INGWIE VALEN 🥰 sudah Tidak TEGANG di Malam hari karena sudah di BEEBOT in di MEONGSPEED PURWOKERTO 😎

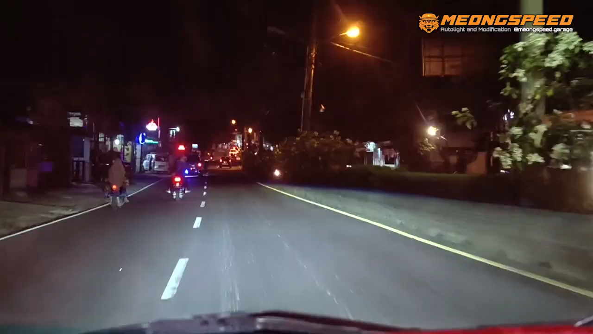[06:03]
Ayo Hasil sinarnya tuh ya Terang banget Beda banget sih Dari Sebelumnya ya Ini kita dim ya Tuh
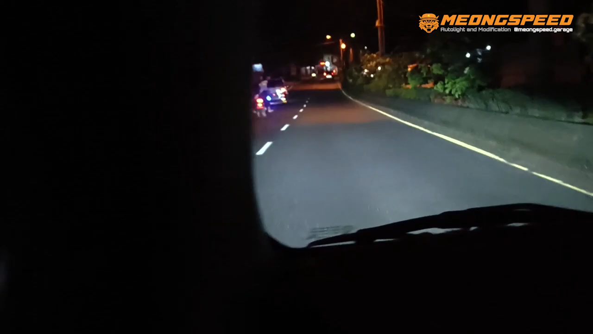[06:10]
Jelas banget kan Jelas sih Atas tersempit Tersempit Ini
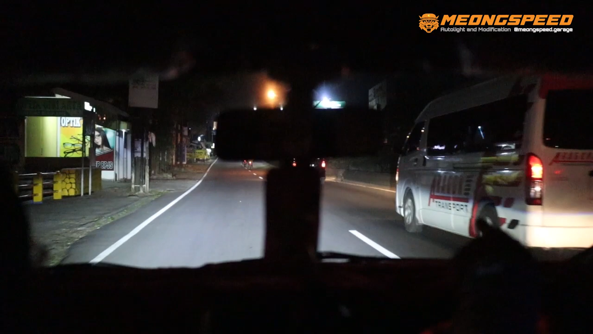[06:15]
Gimana Sebelumnya kan Sudah ganti ini Ada rasa beda ga sinarnya?
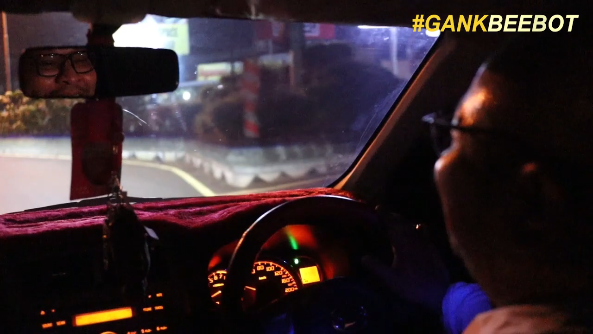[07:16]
Tuh Nah kalau pakai ini udah pasti Enggak telat lah Anti telat Iya Iya
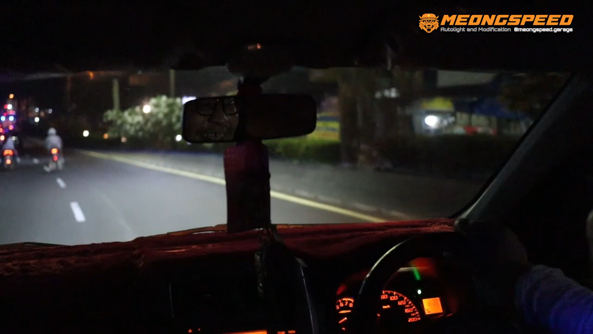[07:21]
Film lagi ya Wih Hehehe Ini gila jaraknya Asli keren